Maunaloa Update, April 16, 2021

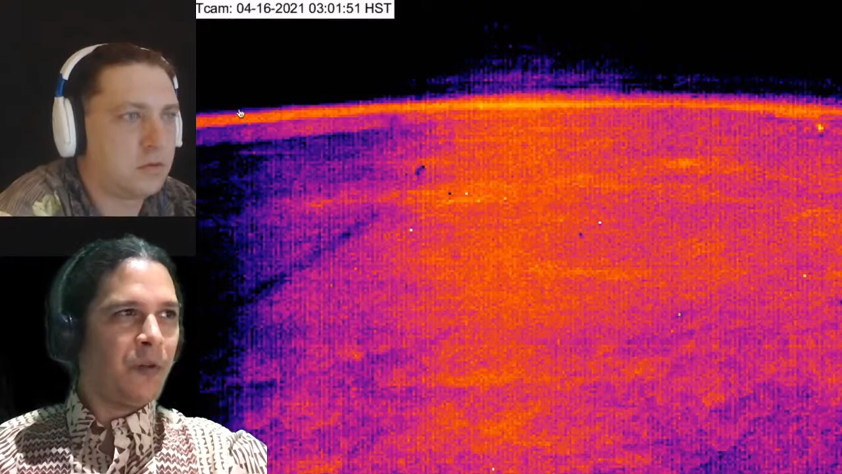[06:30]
Here's a thermal view, that same image. Not a whole lot in there. You have to gotta zoom out so you can see on this end over here on the right.
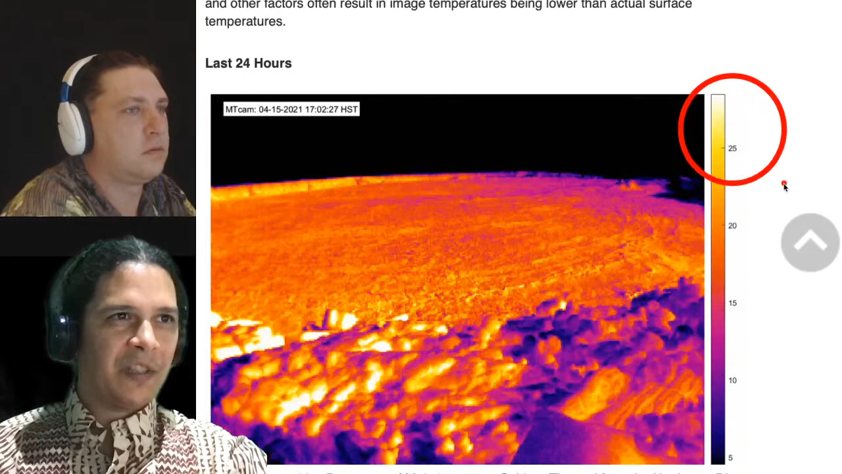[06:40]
Over here in a scale, the top of the scale never gets above anywhere near like 100. So that's showing you that it's really quite cool up there. That's what really matters is the scale up here.
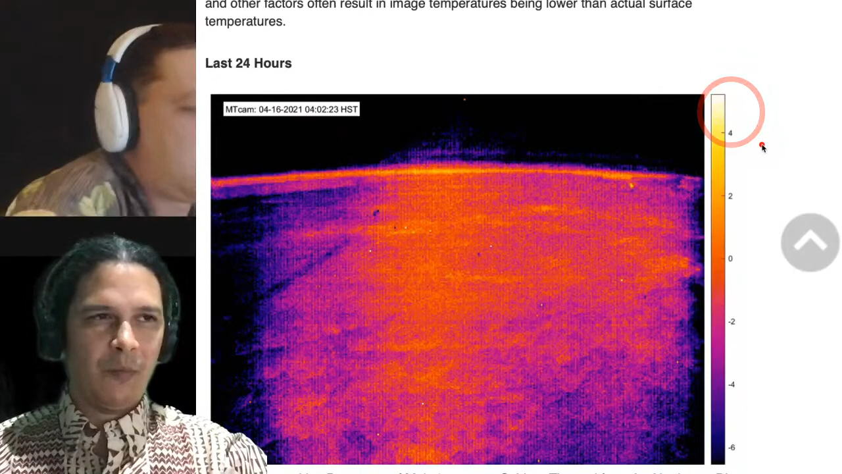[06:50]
We have similar colors on a Kīlauea thermal, but that's only because their scale is all the way up to 600 or more Celsius. And here you see it's always below 100.
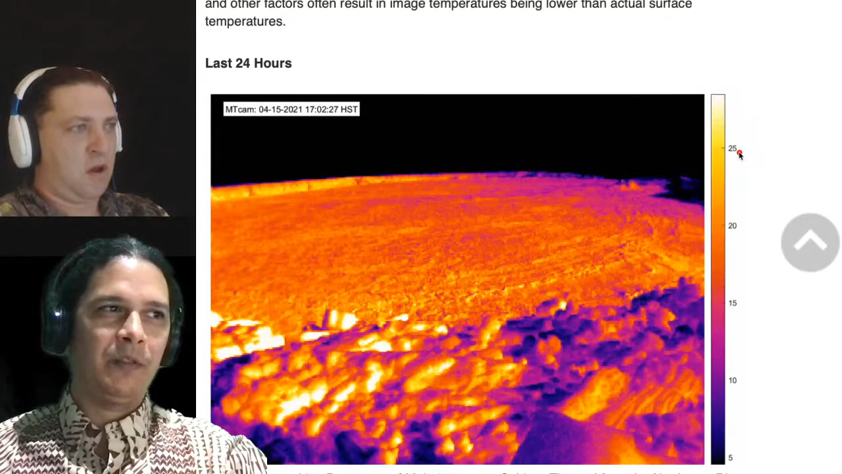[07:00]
It might peak at 40s in the middle of the day there when the sun is shining in the middle of that black lava rock. But really, no heat, no gas coming out of Maunaloa.
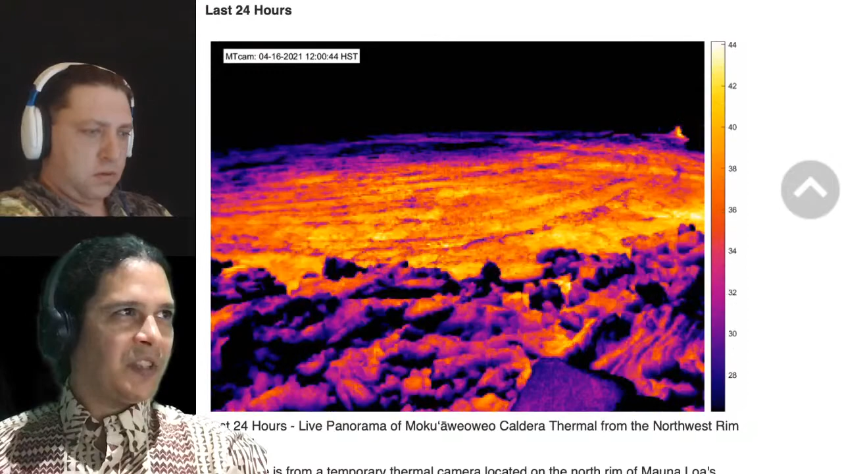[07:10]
The most interesting signal we have has been the GPS. And that's what I thought I'd show you guys, this camera.